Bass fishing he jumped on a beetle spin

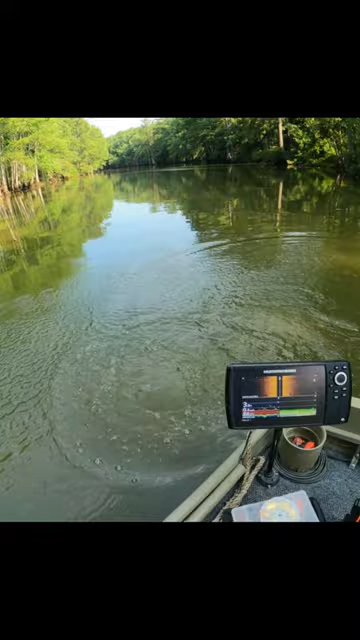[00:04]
Easy there, buddy. Mm-hmm. Pretty good one. He's a good fighter.